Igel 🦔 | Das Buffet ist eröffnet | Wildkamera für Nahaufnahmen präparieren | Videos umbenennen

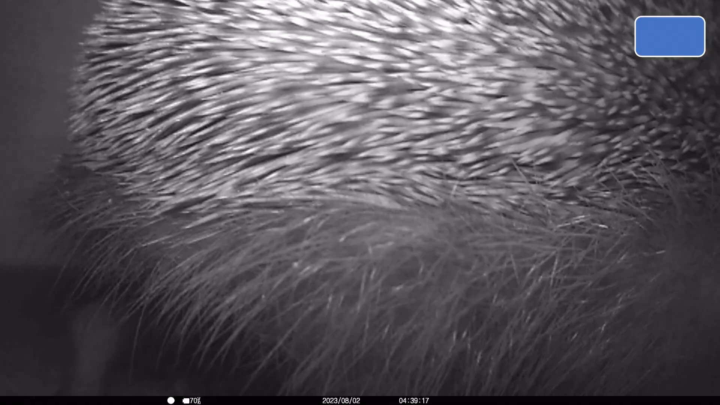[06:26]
Ich will jetzt einfach mal den Igel daran gewöhnen lassen, wie er durch diese Rattenklappe reinkommt. Erfreulicherweise, Ratten gibt es zwar noch, aber die haben sich hier noch nicht rangepackt. Er dreht sich hier teilweise wie ein Rumkreisel.
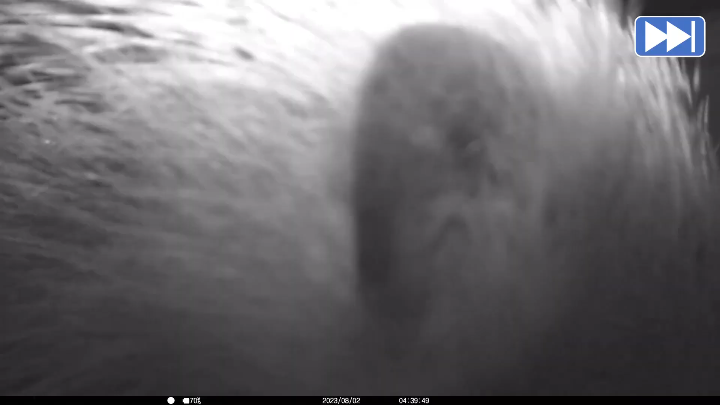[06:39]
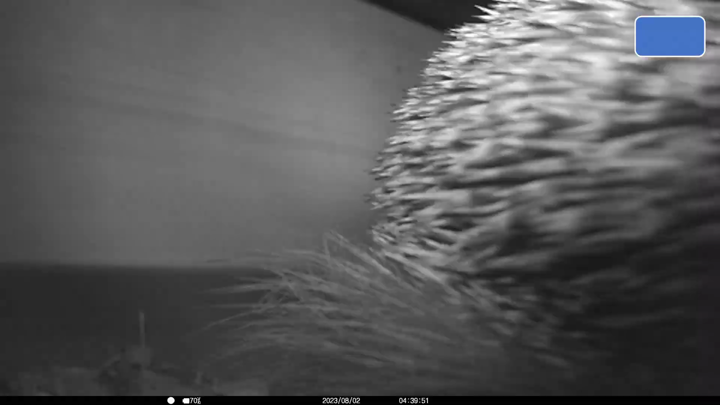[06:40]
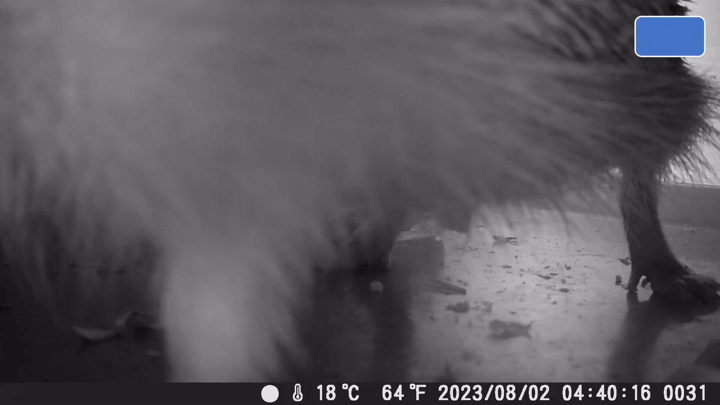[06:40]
Man weiß nicht so recht, ist er jetzt verärgert, weil er nichts weiteres zu fressen findet. Ich hatte jetzt hier relativ wenig nur noch postiert auf dem Buffet. Oder ist es so, dass er jetzt ärgerlich wirkt, dass er nicht rauskommt. Jetzt schmeißt er auch gleich noch die K&F um, siehe da. Aber jetzt geht er durch den linken Ausgang raus mit der Rattenklappe. Ob er da jetzt raus gelernt hat, schauen wir mal.
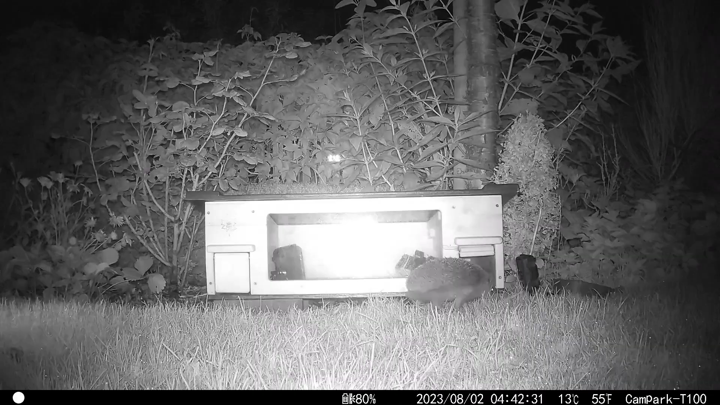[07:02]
Jetzt stoppt er nochmal, sucht den schnuppert am rechten Ausgang. Wahrscheinlich denkt er sich jetzt, Mensch, es ist viel zu wenig da, ich hätte mehr haben müssen. Und jetzt wandert er doch ab. Aber wenige Minuten später, siehe da, springt wieder das Licht an. Katzen aus der Nachbarschaft. Hier eine Katze, die ich so am Tage noch nicht gesehen habe. Ob die von dem Duft angelockt ist, ich weiß es nicht.
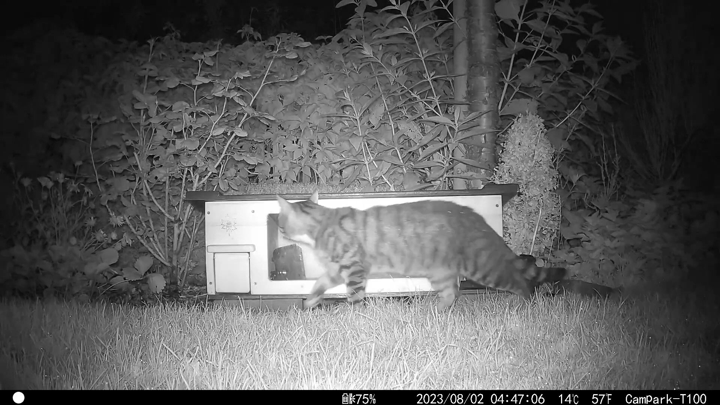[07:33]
Meine Erfahrung ist jetzt mittlerweile, dass jetzt in der Saison, wo die Vogelbrut läuft, in meinem tournahen Garten mit viel Gebüsch, mit vielen Hecken, mit vielen Brutmöglichkeiten, in dieser Kater, jetzt sieht man das Gehänge hinten dran, alles klar, ist ein Kater.